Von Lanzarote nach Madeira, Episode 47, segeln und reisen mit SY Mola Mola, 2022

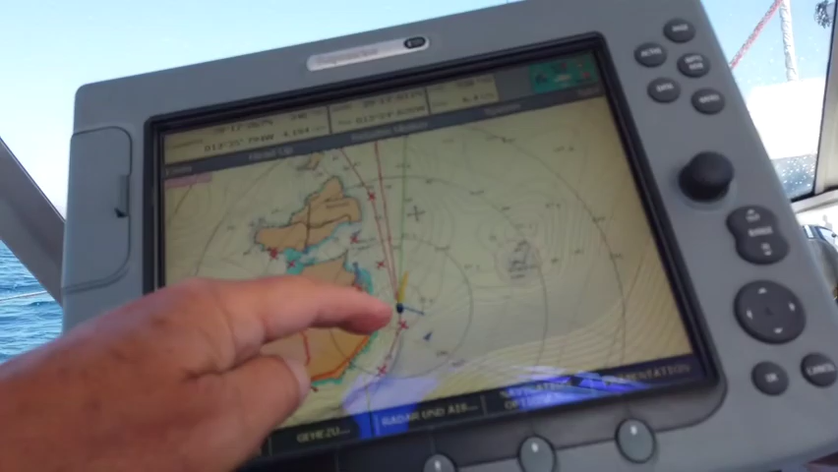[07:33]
Wir sind jetzt hier vor der Abzweig nach La Graziosa zur Ankerwucht.
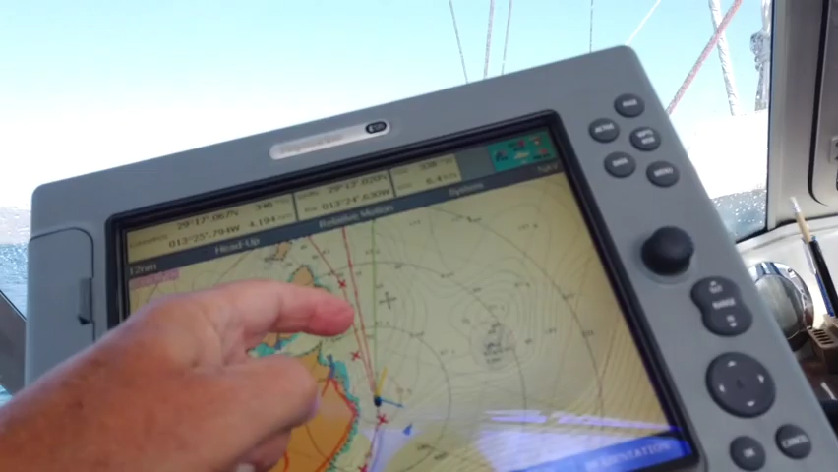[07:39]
Wir fahren aber hier oben weiter geradeaus und gehen dann hier auf Kurs Madeira.
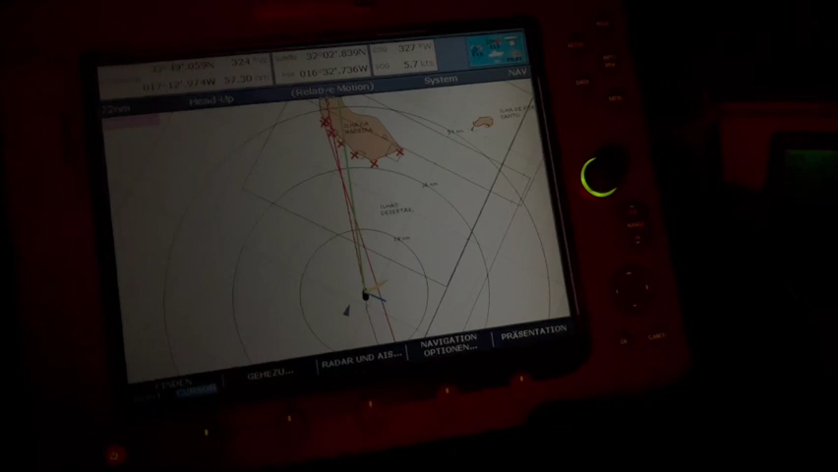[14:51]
Der Plotter zeigt das ganz gut, wie momentan die Situation ist.
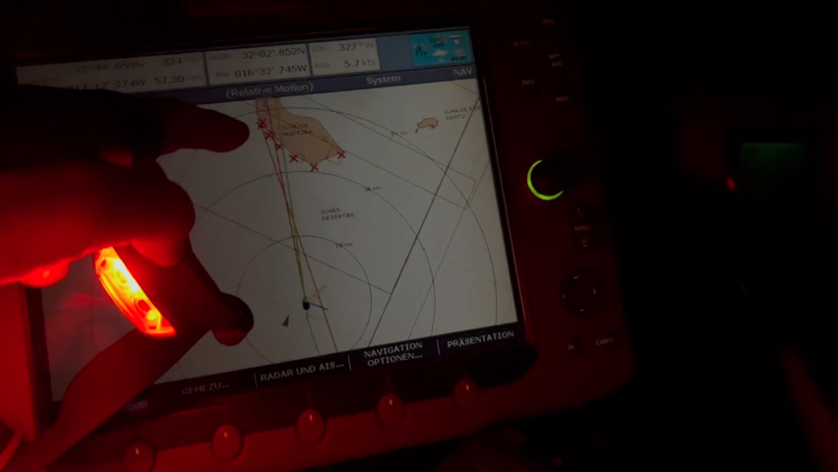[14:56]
Hier oben ist Caleta, da wollen wir hin. Das sind wir. Hier unten ist noch ein anderer Segler, der will aber nach Quinta de Lorca.